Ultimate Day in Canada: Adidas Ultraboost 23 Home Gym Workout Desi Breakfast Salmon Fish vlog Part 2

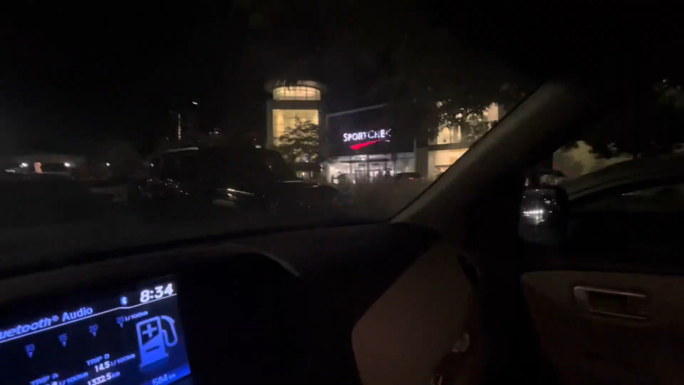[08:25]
चलो जी ये काम भी हो गया, ये तो बिल्कुल सामने हमें दुकान मिल गई और हमारा काम आसान हो गया माशाअल्लाहु ला कुव्वता इल्ला बिल्लाह।